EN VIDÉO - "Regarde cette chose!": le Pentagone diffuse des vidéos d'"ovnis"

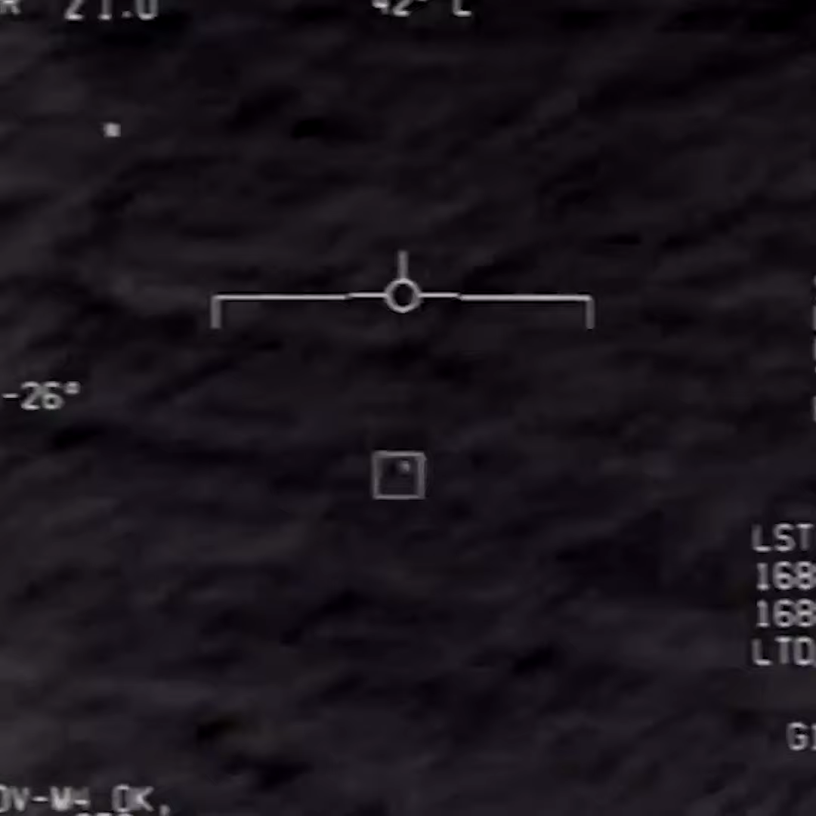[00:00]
One thing on the project I'm in here. Hey, you got it! Woohoo!
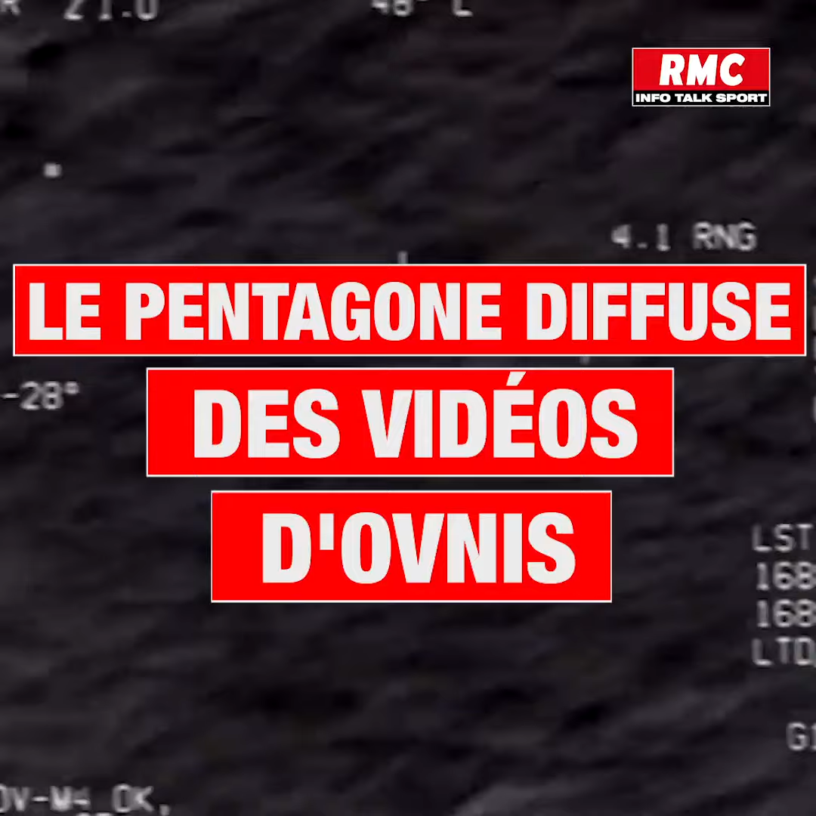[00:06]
What the fuck is it?
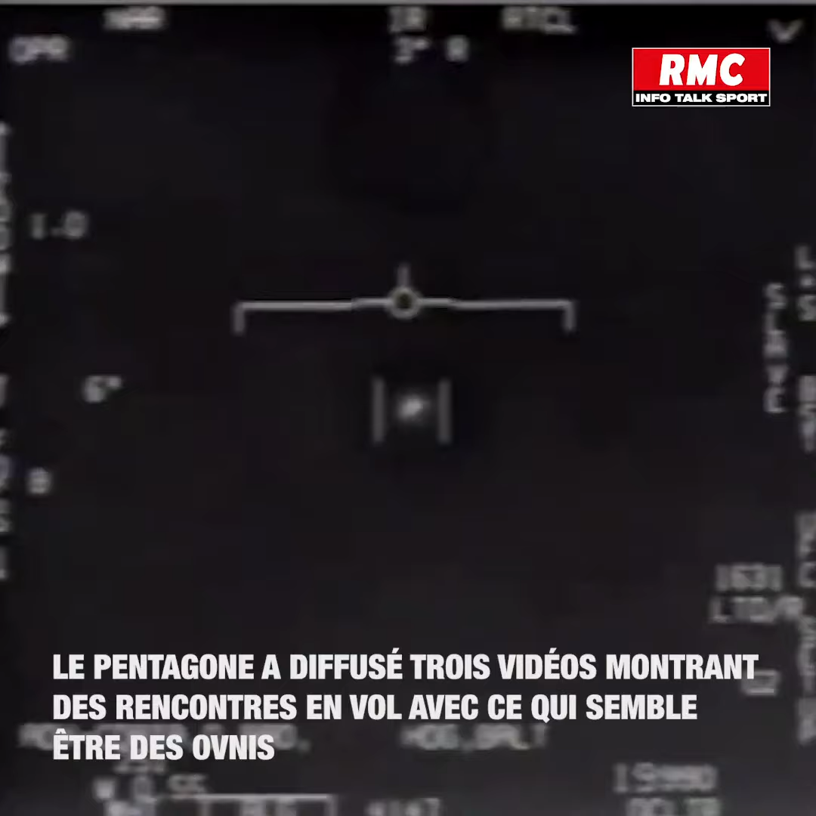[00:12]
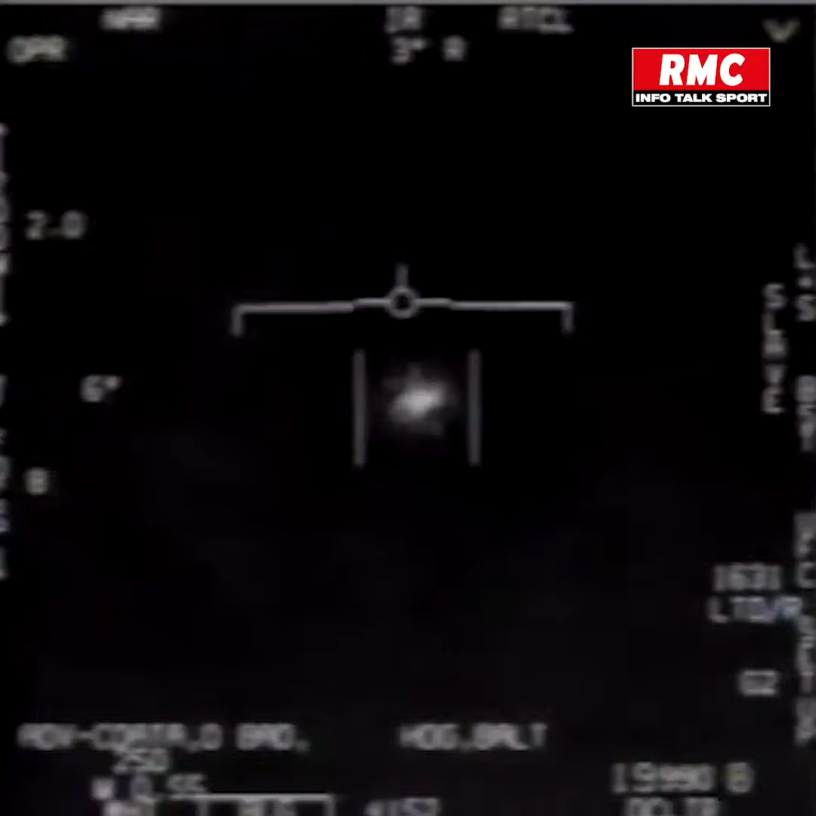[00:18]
There's a whole fleet of them looking on the ASA.
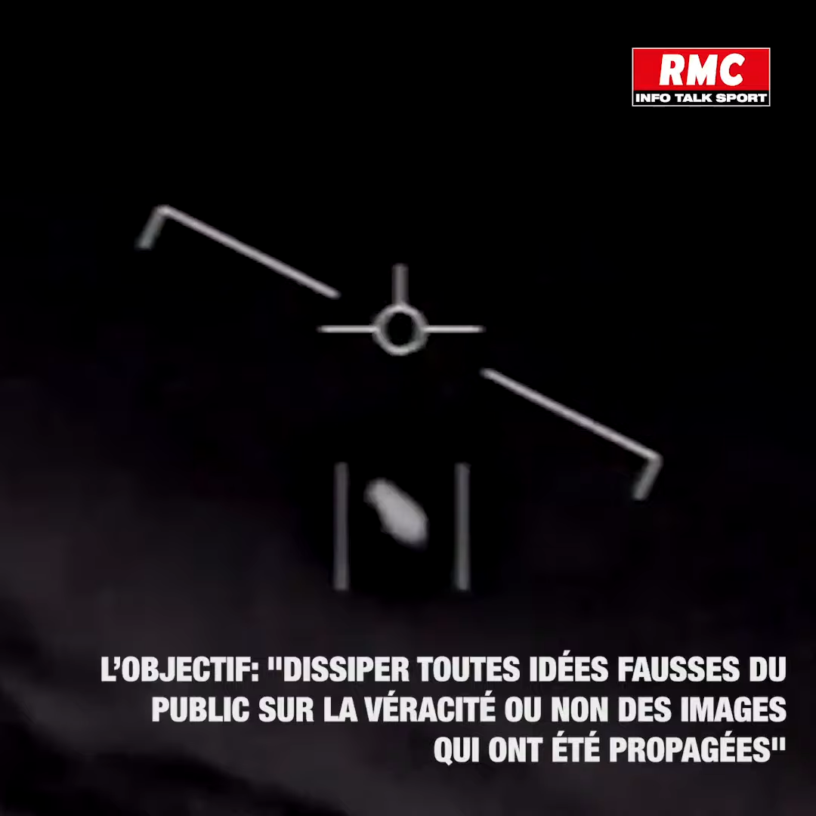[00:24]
My gosh. They're all going against the wind.
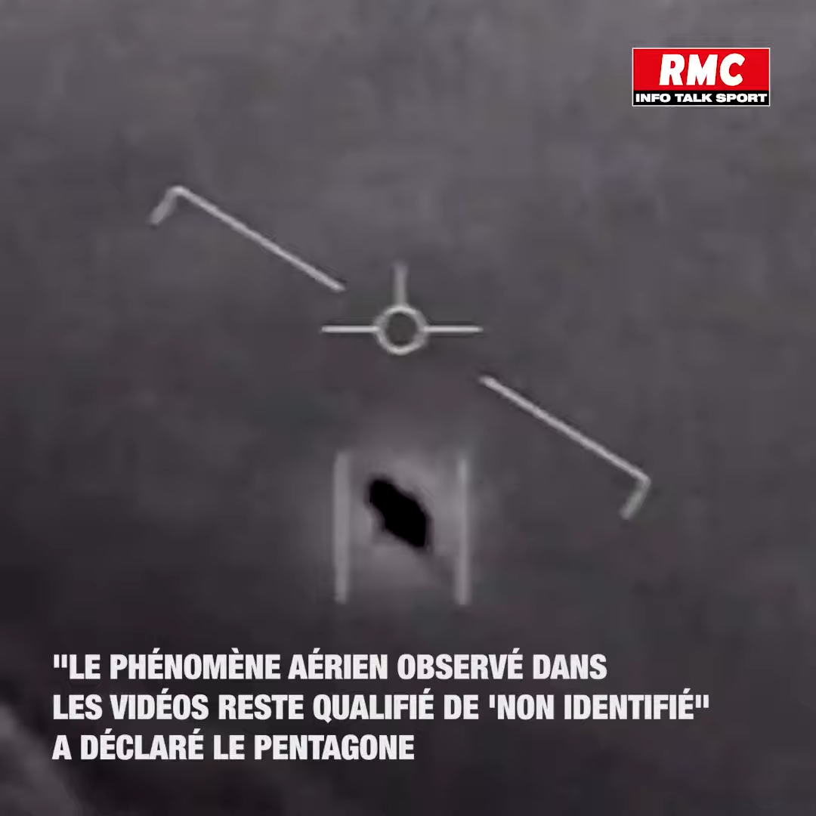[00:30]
The wind's 120 knots far west. Look at that thing, dude.
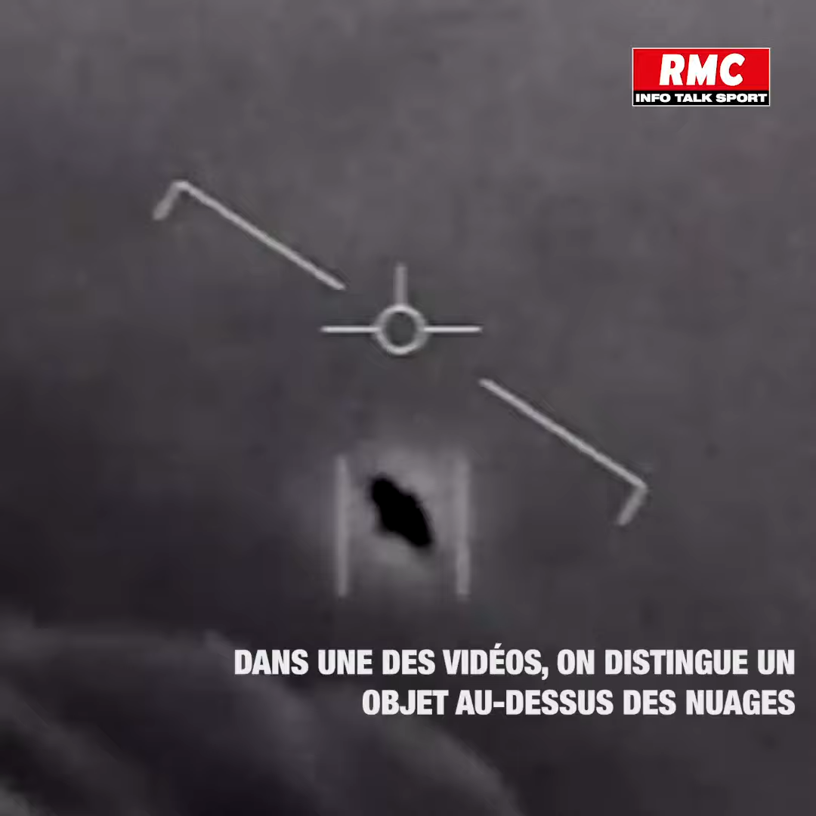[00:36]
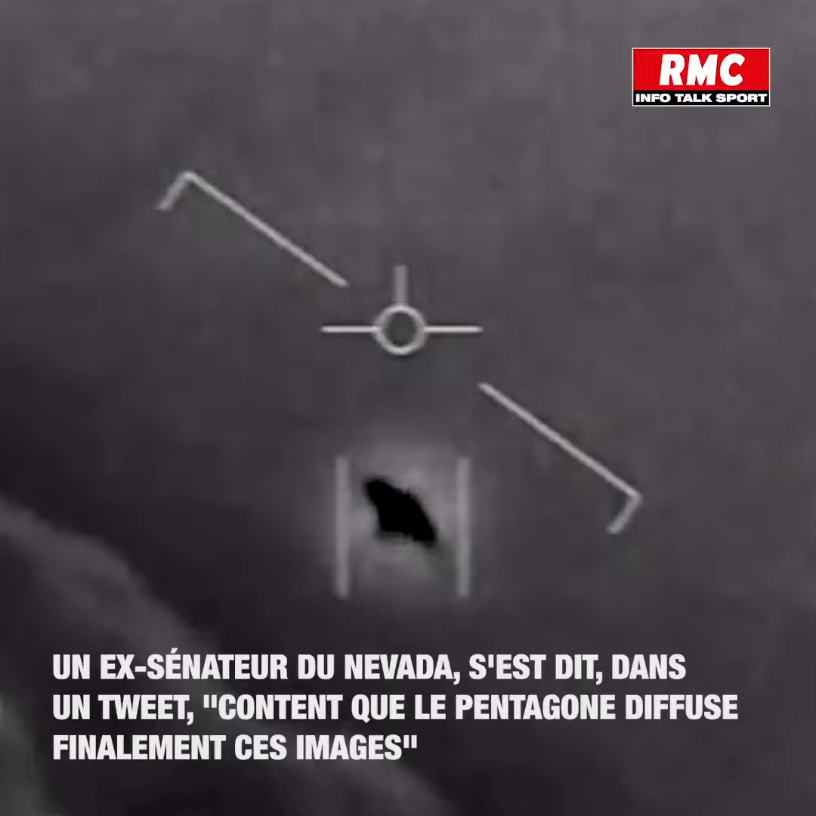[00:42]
That's not our LNS though, is it? It's not. Look at that thing!
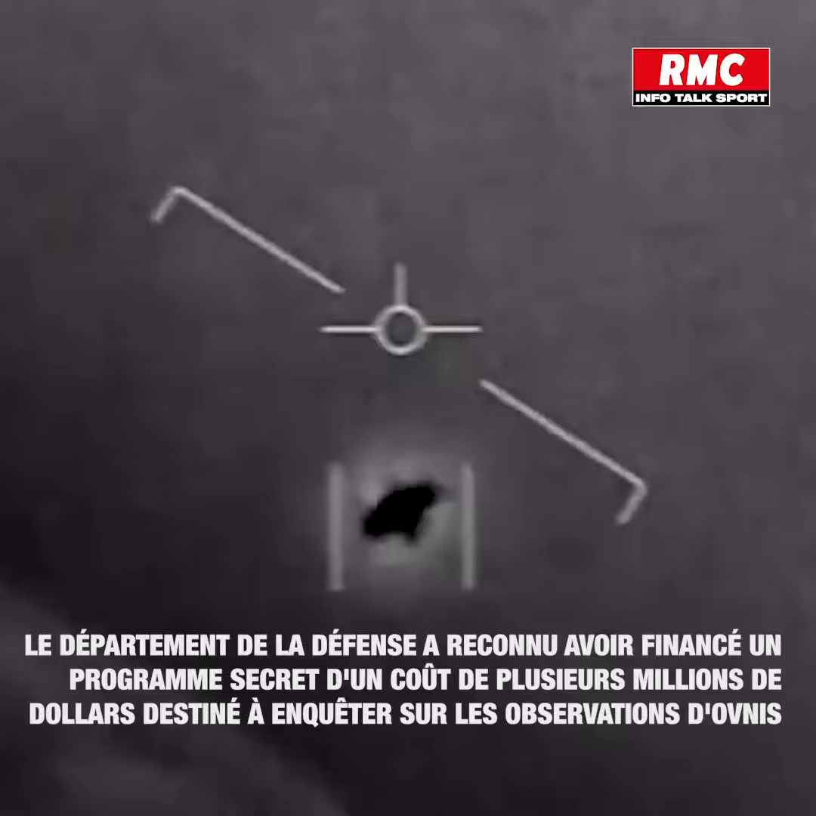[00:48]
It's rotating. One thing on the project I'm in here. Oh, we got it!
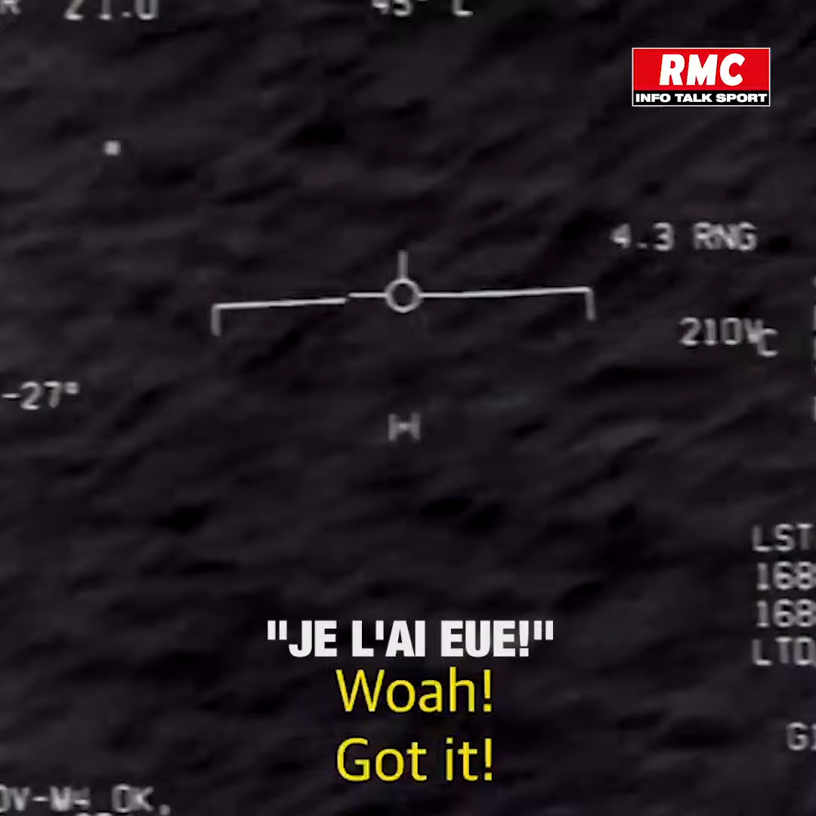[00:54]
Yeah! Woohoo! What the fuck is it?
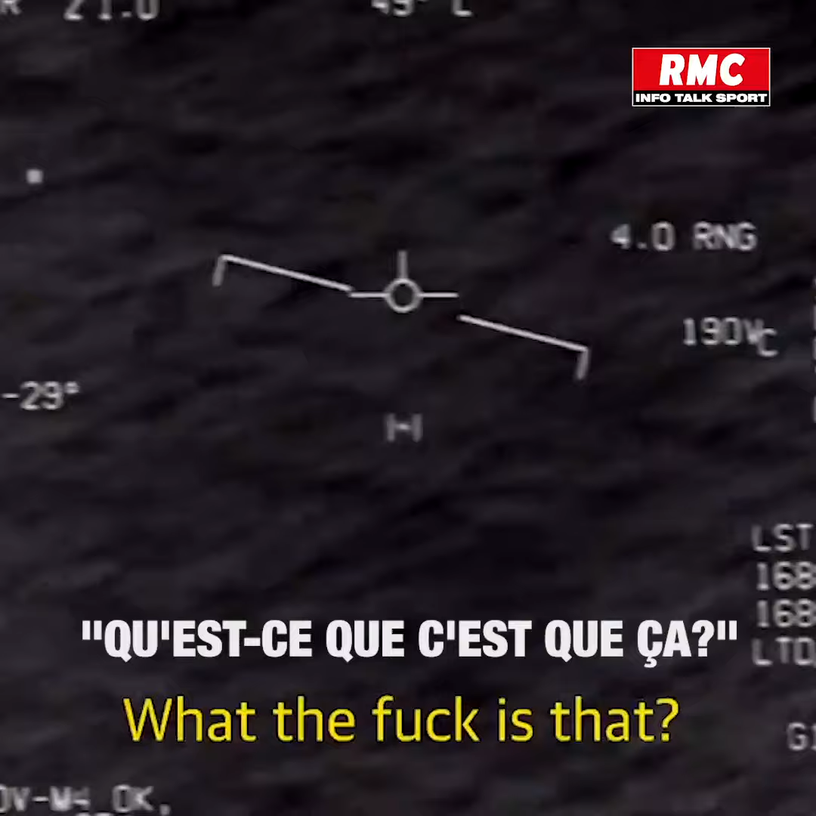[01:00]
Can you box moving target? No, I took an auto target. Oh, okay. Bye!